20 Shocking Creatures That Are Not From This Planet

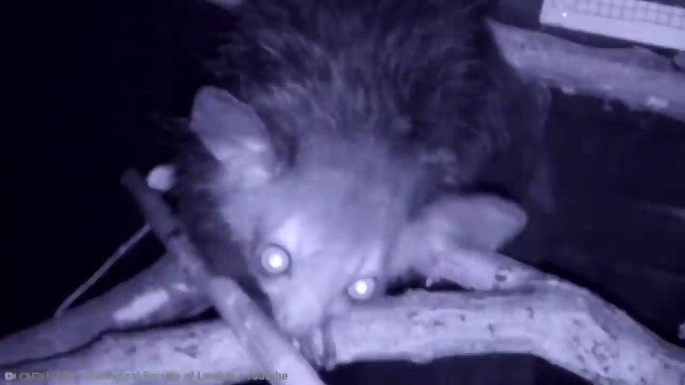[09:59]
Eye-Eyes are from Madagascar and live in rainforests in the eastern parts. They are solitary, nocturnal animals, and fossil evidence suggests they've been around in some form for about 34 million years, making their way to Madagascar from Kenya.
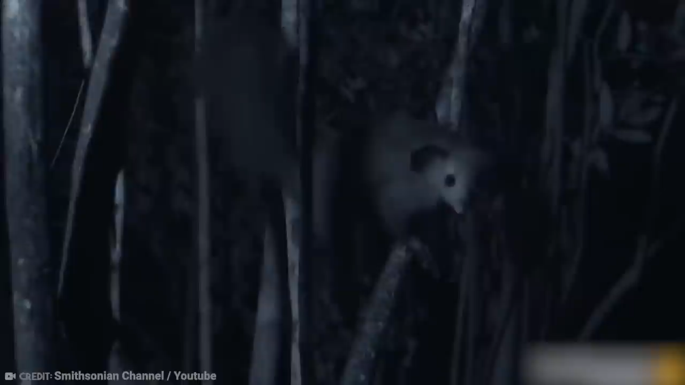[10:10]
Aside from their long, coarse, dark fur, short faces, large eyes, and long, rodent-like teeth, these creatures also have absurd hands.
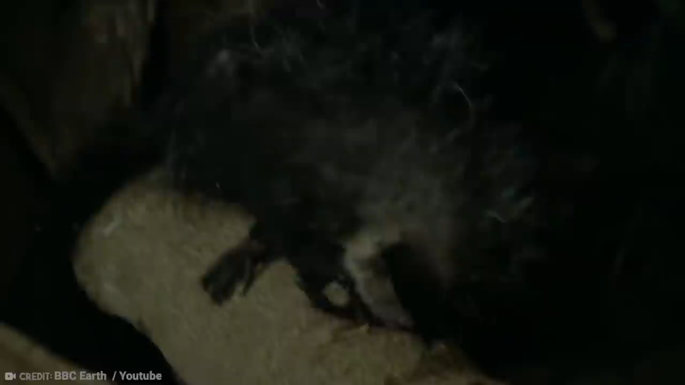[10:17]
They have an incredibly long third digit. They have five fingers on each hand, but that extra long finger is not seen on any other primate.
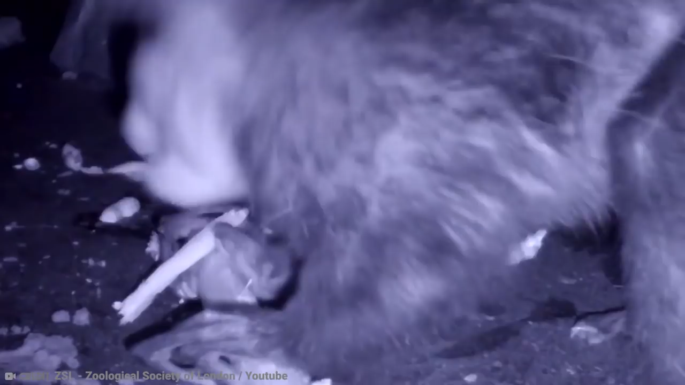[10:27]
It seems like it serves the unique purpose of locating wood-boring insect larvae in trees.